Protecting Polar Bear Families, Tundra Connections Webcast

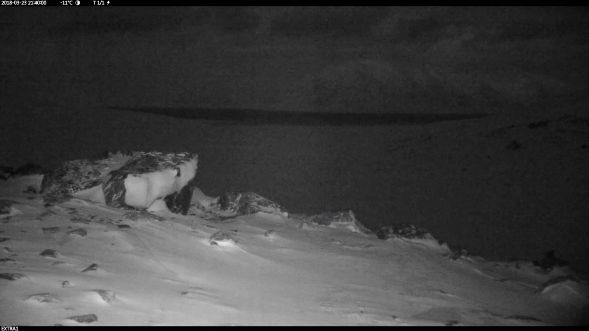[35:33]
That comes with the territory, I guess. So there's a good example right there.